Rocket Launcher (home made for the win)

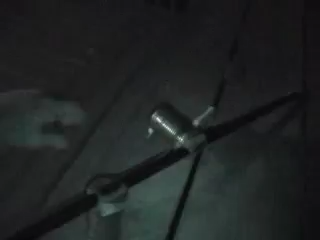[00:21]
What is this? Looks like a few, looks like a pipe with cans glued to it.
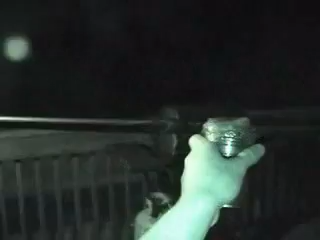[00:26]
And yes, that might be all it is in reality.
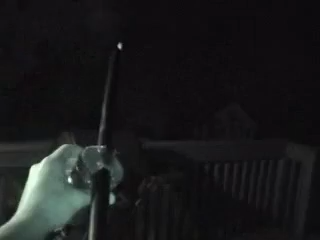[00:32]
But in other reality, it's a rocket launcher. So I'm going to show you how this works. Ooh. Whoa. Being big time attacked by a bug here.